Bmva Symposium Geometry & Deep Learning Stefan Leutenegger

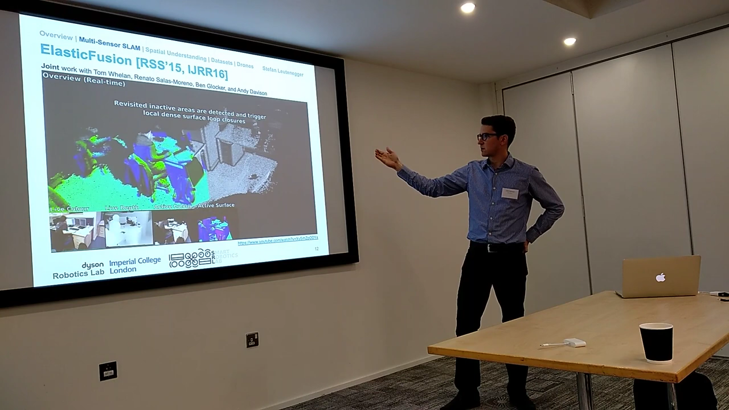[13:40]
and then we're constantly trying to match that new part of the map with respect to the old part,
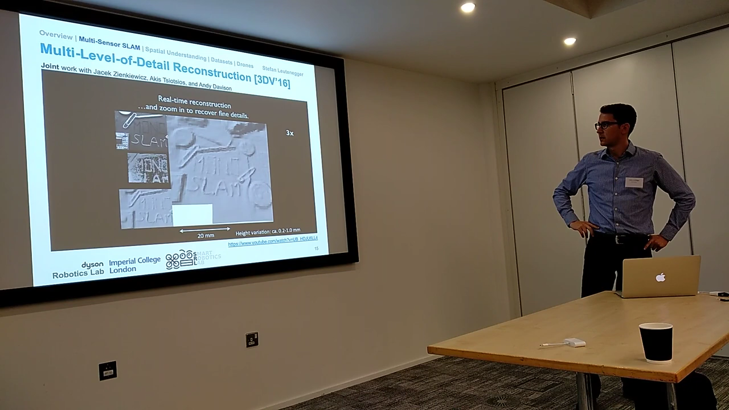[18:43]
especially showing in monocular SLAM, when you can have larger scale depth further away, and you can resolve fine details close by.